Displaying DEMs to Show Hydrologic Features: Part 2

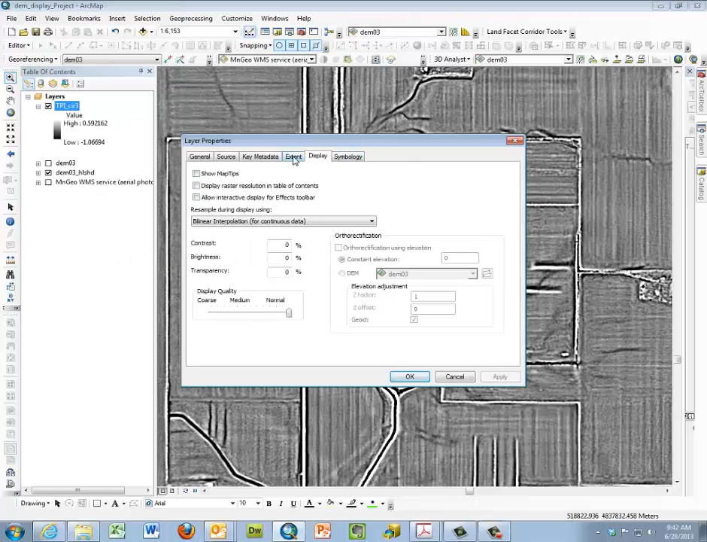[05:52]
So I've got the TPI over the, the hill shade and I'm making this 50% transparent bilinear.